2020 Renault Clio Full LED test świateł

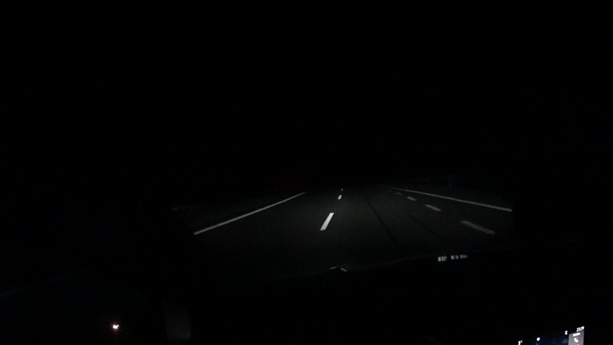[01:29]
Bardzo dobre światło. Szeroki zakres świecenia. W dal, na odległość również nie ma się do czego przyczepić. Całkiem mocne, na pewno dużo lepszy zasięg mają niż te, które były montowane w Kamiku ostatnio testowanym. I to jest dosyć spora różnica.